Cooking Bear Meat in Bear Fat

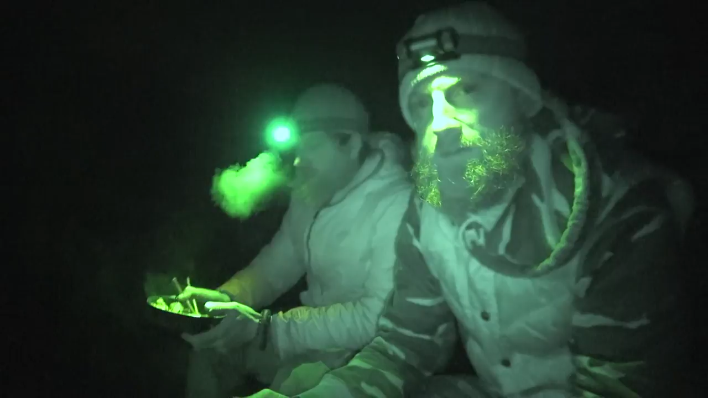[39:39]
All right, Zach, tell everybody on my channel what you think of bear meat and bear fat. It's so good. It's just
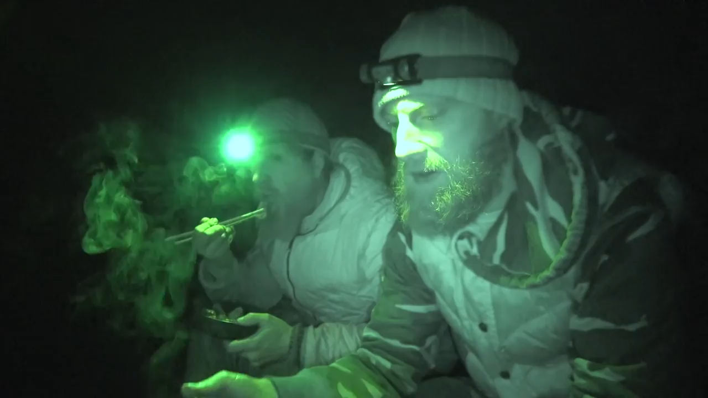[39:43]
We'll go fix your light. Yeah, that's true.
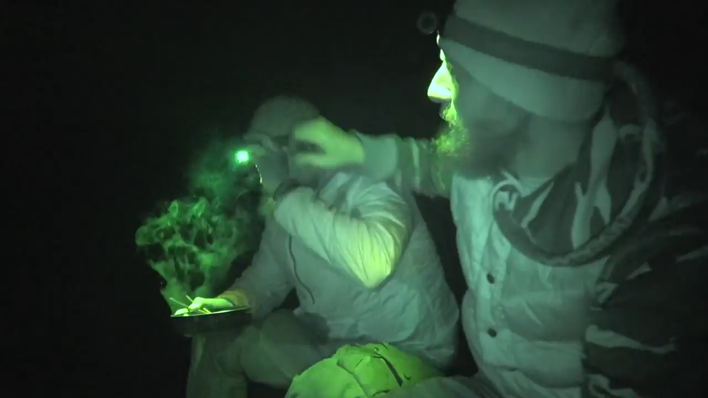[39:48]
He can't even talk. It's so good. Isn't it?
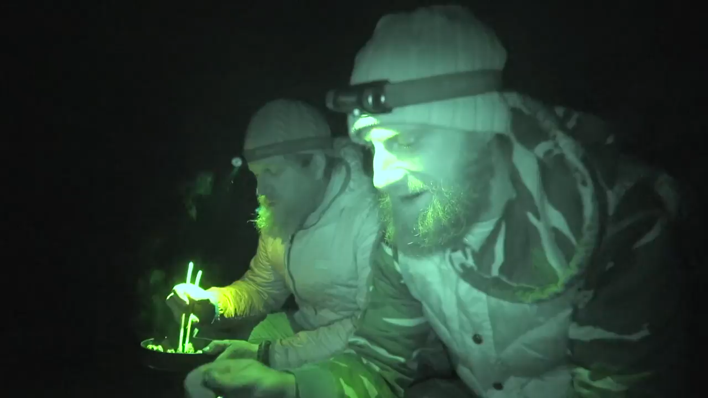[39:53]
Yeah, no, it just melts in your mouth. The meat is melting in your mouth. Mm-hmm. That's the meat. You don't have to chew it. It's perfect. And the fat is just perfect.
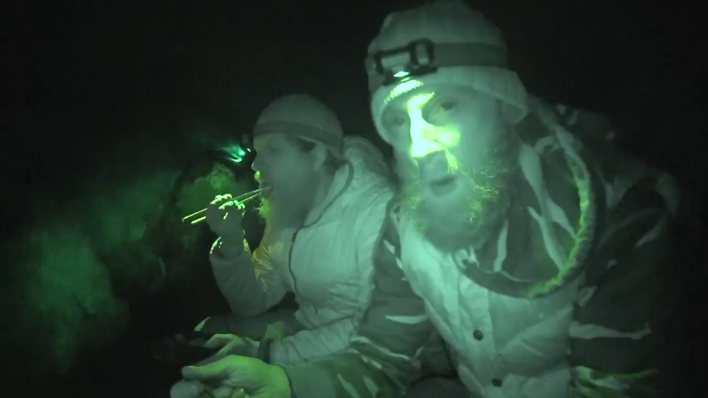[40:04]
So guys, next time you catch a black bear,